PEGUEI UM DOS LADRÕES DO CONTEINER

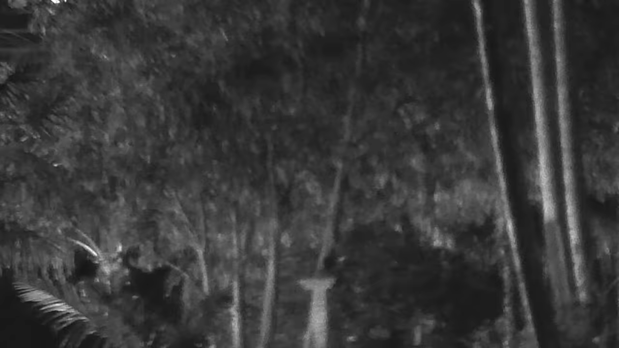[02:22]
Pô, tô vendo as lanterna. Olha lá, acendeu a luz de novo lá embaixo.
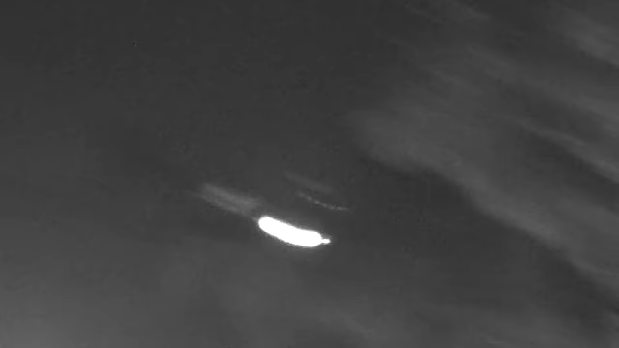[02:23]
Olha lá, olha lá. Olha lá, eles voltaram mesmo.
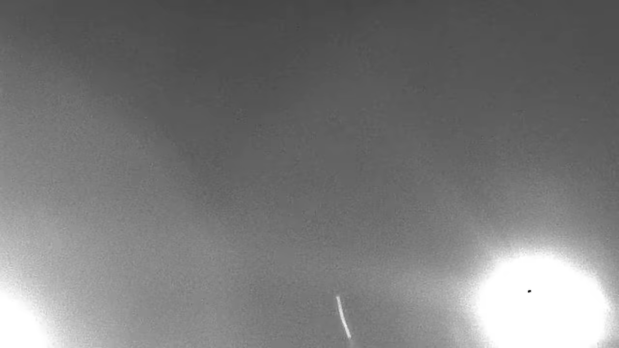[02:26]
A primeira coisa que eles vão fazer é tentar procurar alguém. Olha lá, mãe, olha lá, olha lá. Tá catando os caras. Achou? Tô vendo, tô vendo, tô vendo.
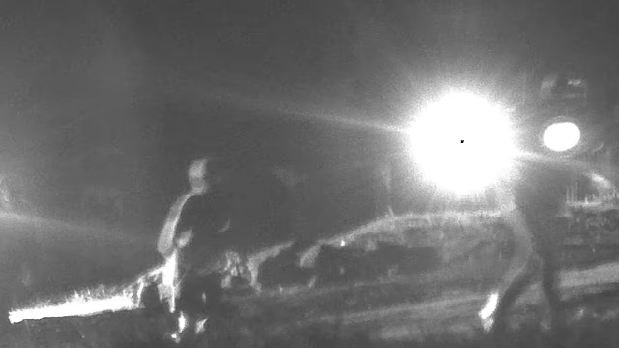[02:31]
Quantos estão de novo? Olha lá.
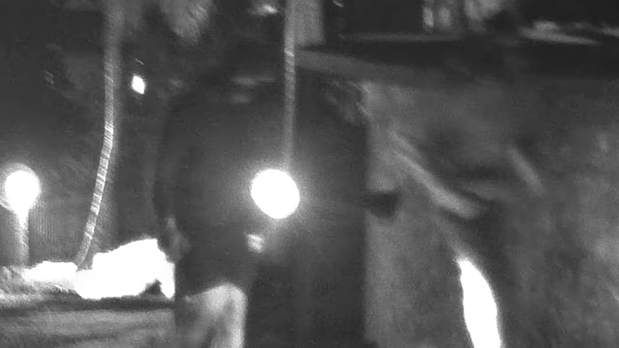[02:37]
Acendeu as luzes do lago, mano? Caralho, eles tão subindo, mano.
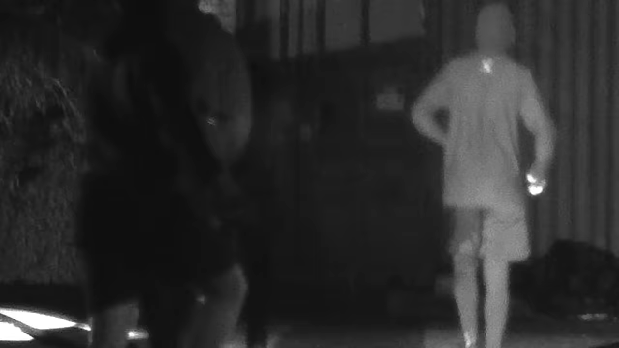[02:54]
Olha lá. E a madrugada é rolando.
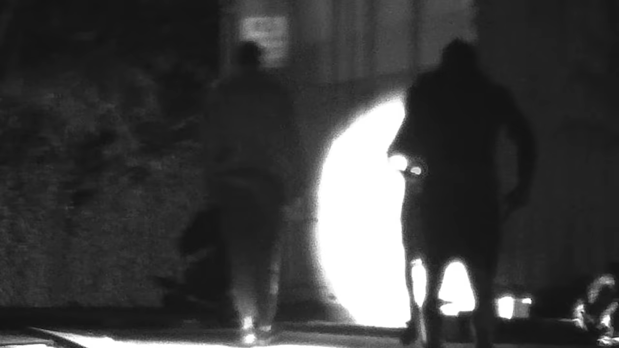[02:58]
Fodeu, mano. Tá. Olha lá, os caras já vão ter que cortar mesmo.
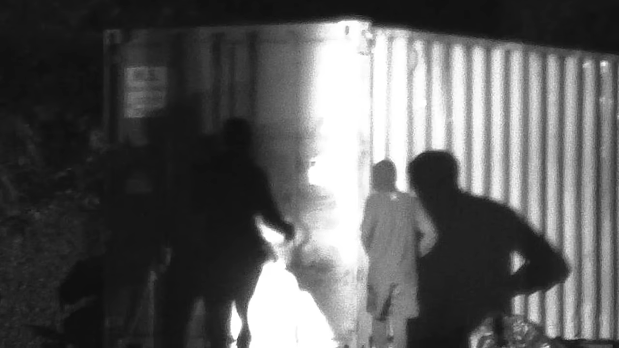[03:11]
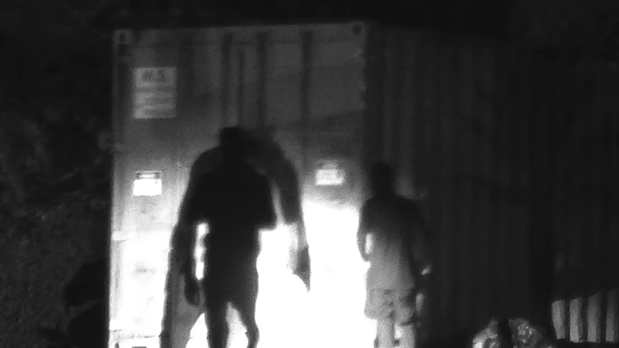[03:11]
Nossa, mano. Na verdade, eles vão vir. Tá, já tão sofrendo. Isso já é o do Moli Grudge.
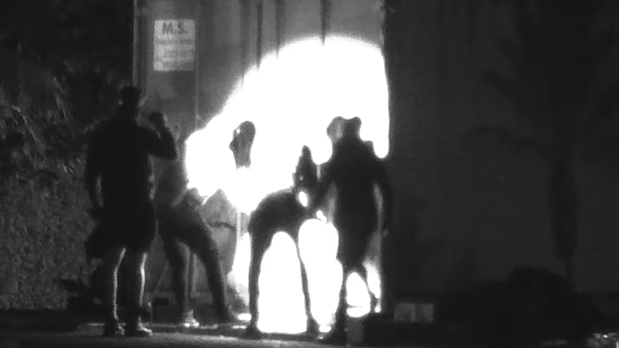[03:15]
Olha lá. É, fica atento aí, fica atento aí.
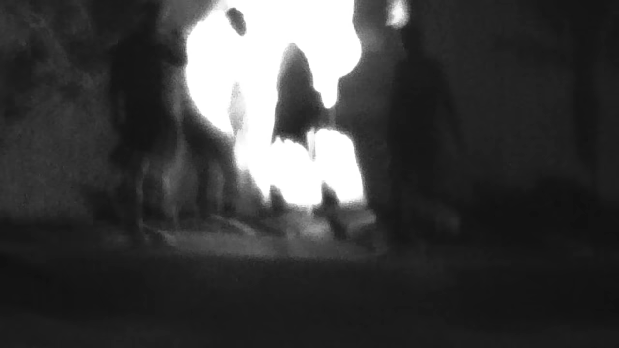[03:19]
Fica atento, fica atento.